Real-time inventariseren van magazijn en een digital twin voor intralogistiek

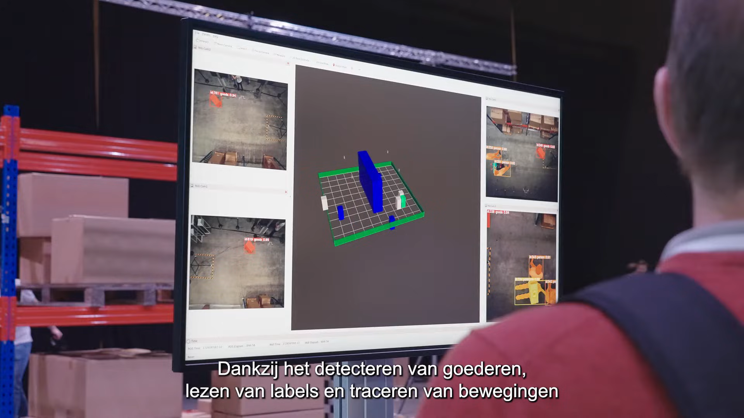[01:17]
By detecting goods, reading labels and tracking movements, you'll see the current volume and position of goods in the warehouse.